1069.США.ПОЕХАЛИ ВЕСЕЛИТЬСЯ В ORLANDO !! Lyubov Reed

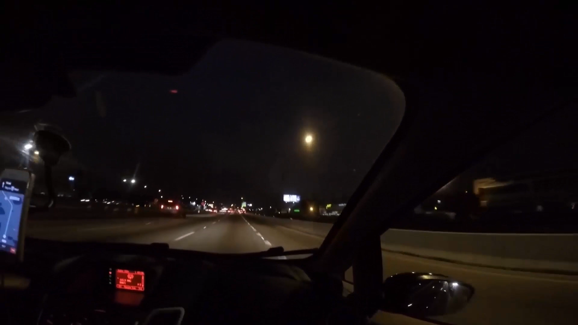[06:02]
Вот Лирот. Здесь мы поворачивали с Данилкой. Поворачивали, когда работали на фабрике Тайфуян Бейкери. Изменилась, говорит, конечно, поворот. Дорог понастроили здесь. Да. Вот тут где-то наша фабрика была. Ехать, конечно, еще до нее. Ну вот, видите, проезжаем.
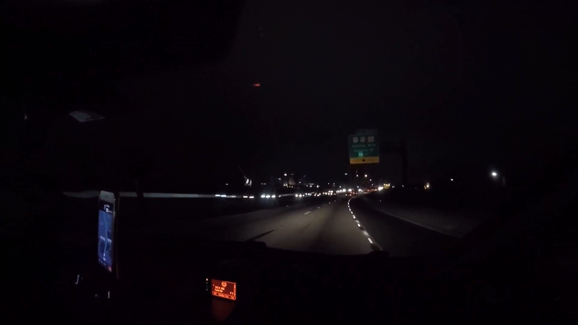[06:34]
Даунтаун. Центр Орландо. Как говорится, все вот эти банки. Данилка волкуется. Я не волнуюсь с ним. Я спокойно еду. Удовольствие получаю. С ним я не боюсь. Приедем на 15 минут, показывает навигатор позже,
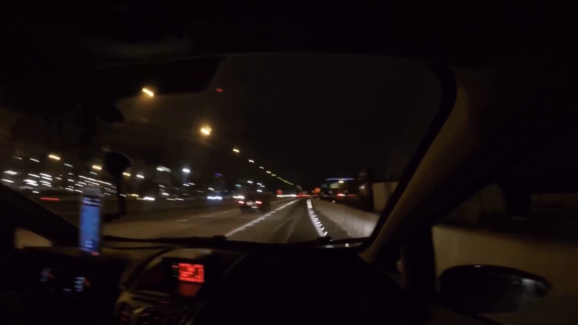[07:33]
Да, говорит, дороги все, конечно, тут, видите, разы расширили, между ними бордюр бетонный. Что-то еще строят турковые бордюры. Надо аккуратно, короче, ехать. Чтобы получить удовольствие. Да-да-да.
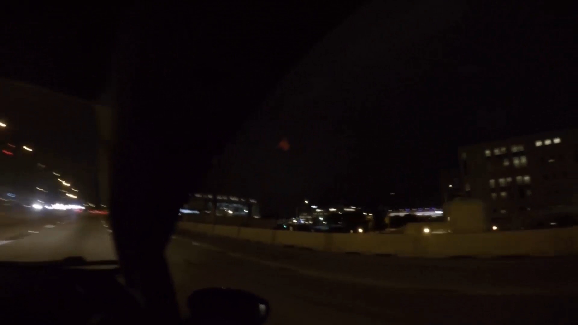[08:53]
Да-да-да, вот это здесь Наташа, куда ездили. Проезжаем там бэй-центр, в центре.